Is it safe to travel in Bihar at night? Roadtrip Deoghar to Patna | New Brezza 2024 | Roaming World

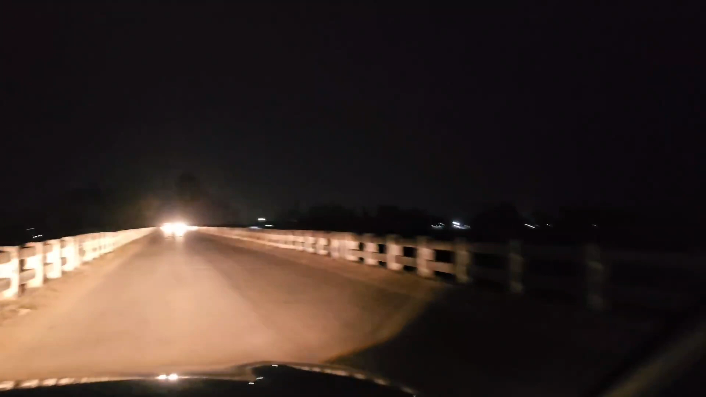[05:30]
पूरा अंधेरा और एक किसी पुल पे जा रहे हैं हम लोग
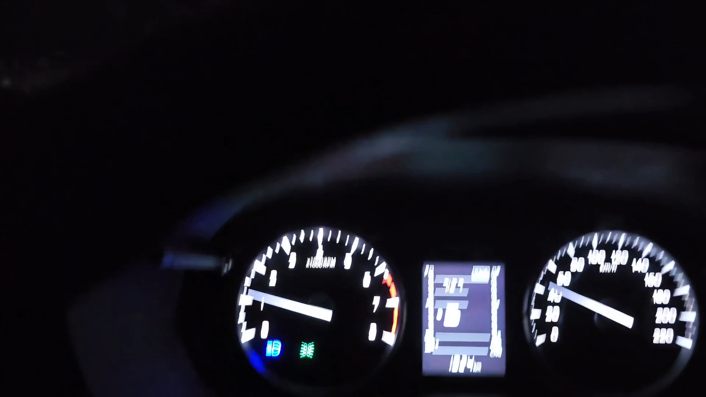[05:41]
साम का साथ बज के साथ मेंट हो चुका है एक घड़ी बीस मेट फास्ट है और अभी भी एक सो साथ किलो मेटर दूर हैं हम लोग और कुछी इस तरह से
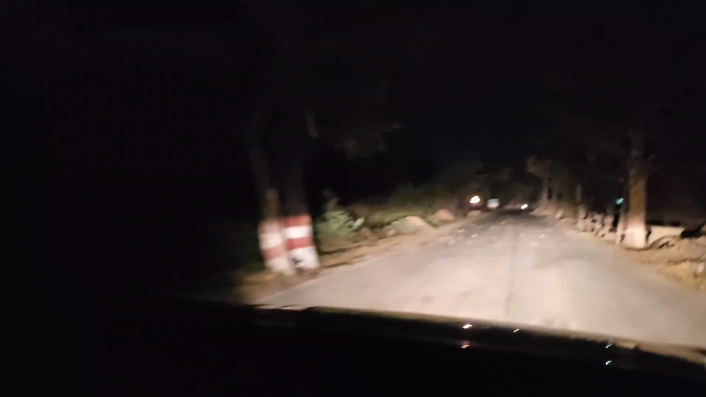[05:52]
बिहार के रूरल रोड्स पे हम लोग चल रहे हैं अंधेरा ही अंधेरा है चारो तरफ आसपास में कुछ नहीं है लाइट काफी अच्छा है ब्रेजा का थ्रो काफी अच्छा है अभी भी 160 किलो मीटर बचा हुआ है और तीन घंटा 27 मिनट यहां से है मतलब की 10.30 बजे 11.30 बजे पहुचेंगा अराम से लाइट है
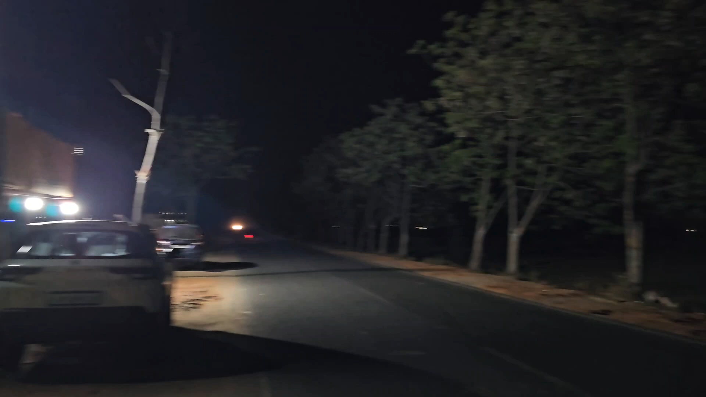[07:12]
चारत रफ अंधेरा यह अंधेरा बाइपास और यहां से चाय ले रहे हैं
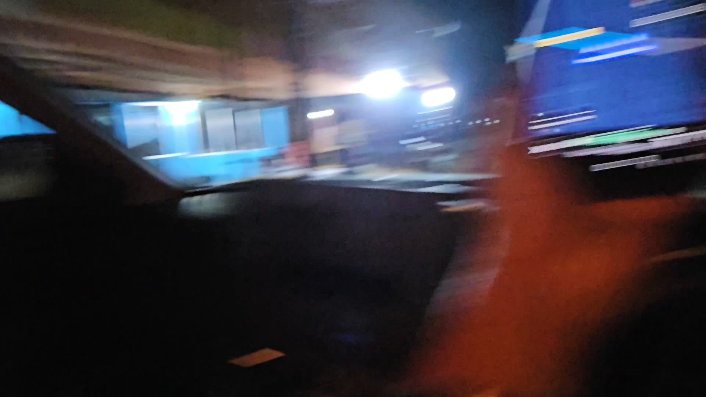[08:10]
कि नो रिस्पॉंस चाय बतना अच्छा नहीं था चलिए अब यहां से निकलते हैं आगे और 11 बज तक पढ़ना पहुंचते हैं 11 ज्यादा बजेगा अभी तो डीनर भी करना है तो स्नैक्स और चाय के लिए रुके थे
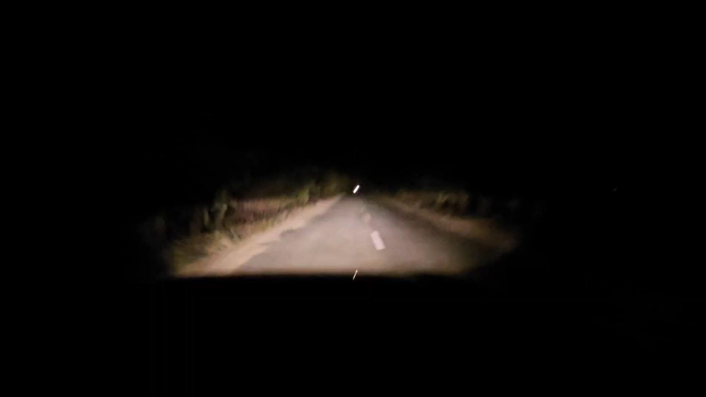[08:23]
लगवग 8 बज गया है और हम लोग इसी अंधेरे वा अधाय कि दो गंटा पचास मिनट और लगेगा ऐसे ही चलते रहता चलते रहना अभी आठ बज गया है एक गंटे के बाद हम लोग किसी रेस्टरेंट में रुकेंगे और लंच
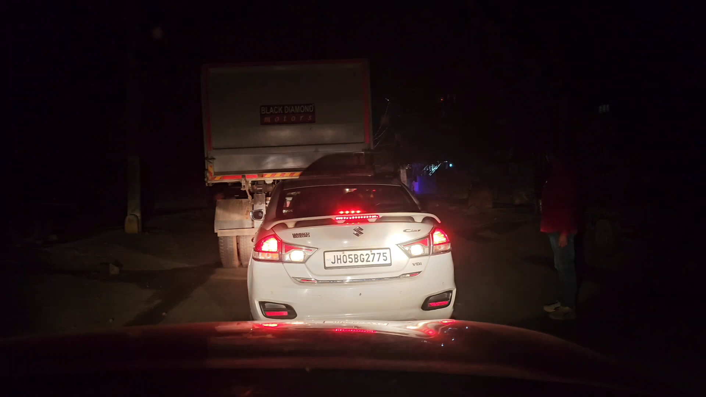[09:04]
च अभी रेड रेड दिखा रहा है लेकिन जितना देर से रेड रेड दिखा रहा है उससे भी काफी लंबा जाम है और इसमें भी सब अबर्टेक कर रहे हैं
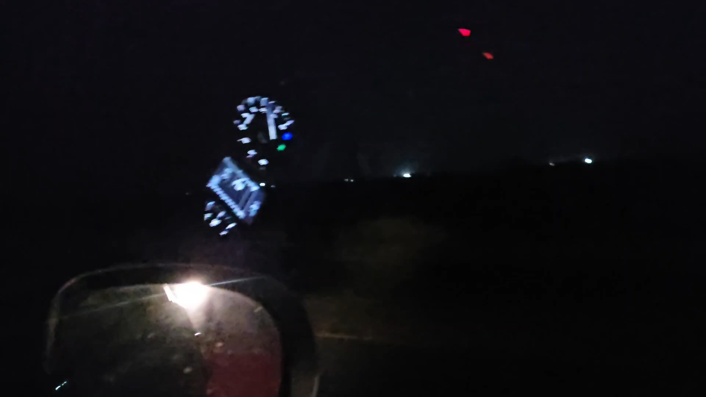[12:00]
लेडीज प पूरा सुनसान है, रात के साड़े दस बजी है, पूरा सुनसान है, सिंगल रोड है, और अपन आराम से चल रहा है,
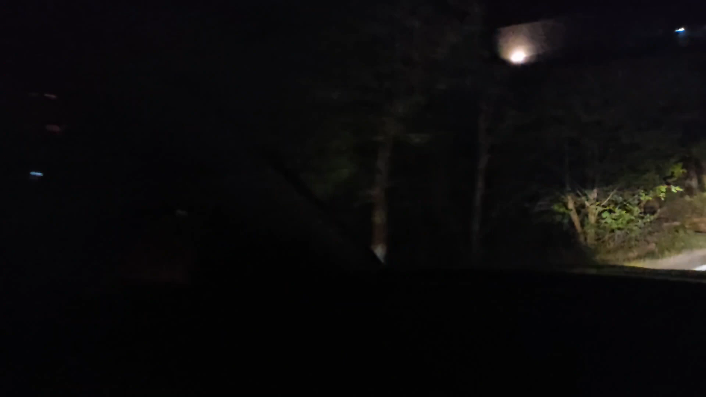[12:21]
यह कोई मार्केट है,
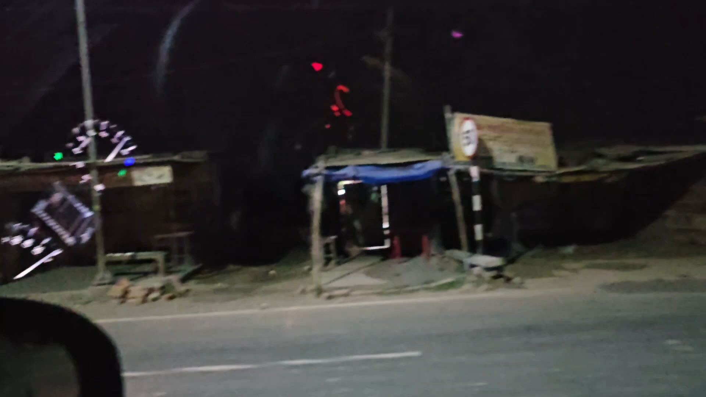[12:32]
और यह मार्केट पूरा बंधे पीछे था, अब कहां पोँचे हैं हम लोग, पटना,
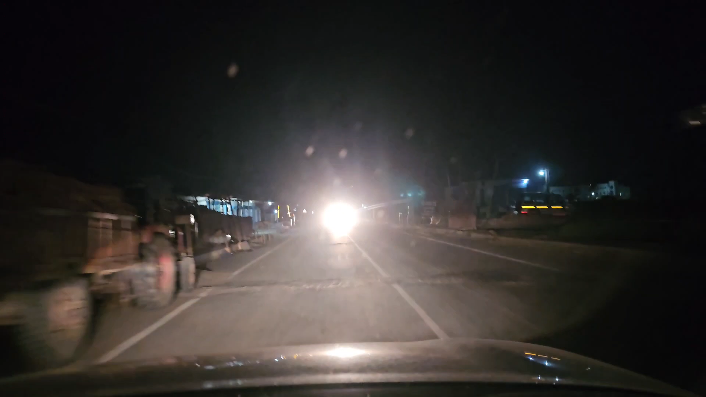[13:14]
इसका हेड़ लाट के अथरो जवरदस्त है, पेस मोडल है, � ब्रेजा का यह वाला, और इसमें हेलोजन प्रोजेक्टेड लाइंब्स है, फिर भी देखिए जवरदस्त लाइट आ रहा है, लो पे इस तरह का, हाई पे इस तरह का, अभी तक कोई दिक्कत नहीं हुआ है, ब्रेजा के लाइट से,
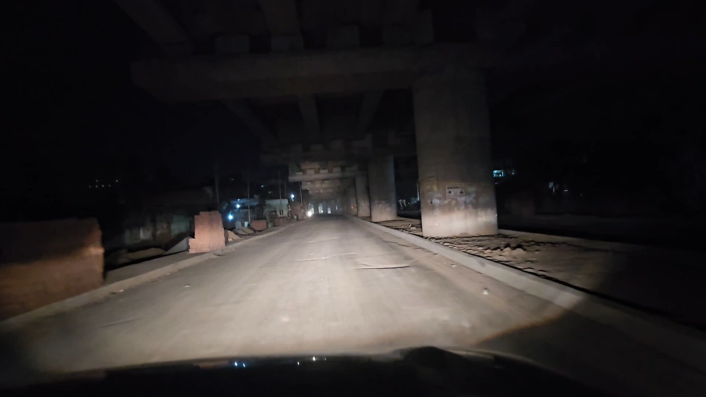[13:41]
अब हम लोग आ गए हैं, जो बक्तिया बिहारपूर, बिहार श्रिप बाला रोड जो बन रहा है, फोर लेंड, उस पे पहुच गया है, अब यहां से लग भग, फिफ्टी टू किलो मेटर और है अपना गर,
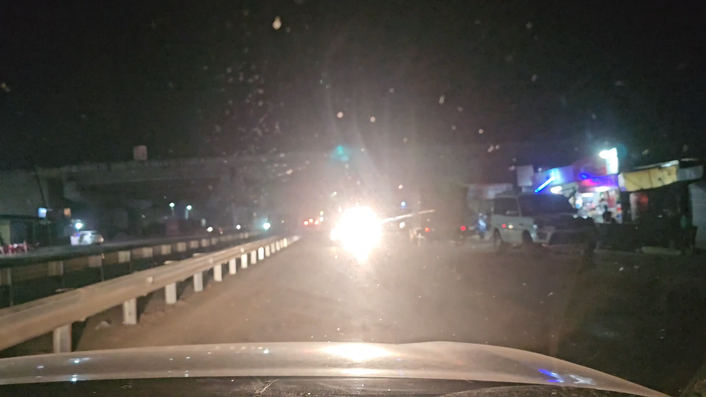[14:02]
और फाइनली हम लोग बक्तियारपूर पहुच ग
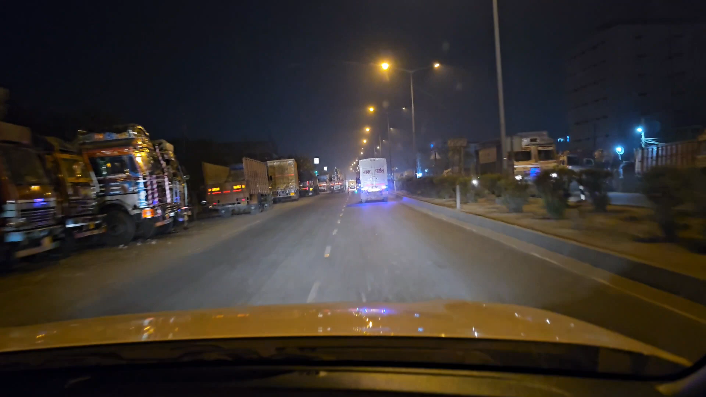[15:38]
पटना इंटर कर चुके हैं लगवग 3-4 किलोमेटर के बाद घर मिल जाएगा